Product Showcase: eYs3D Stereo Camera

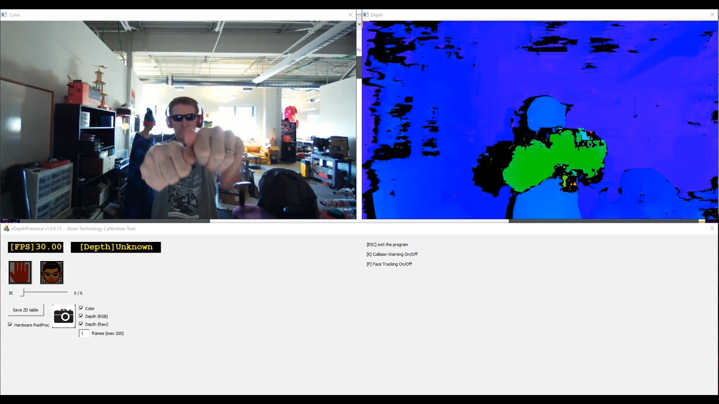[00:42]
And thanks to the sweet hardware and firmware inside, color and depth output are synced.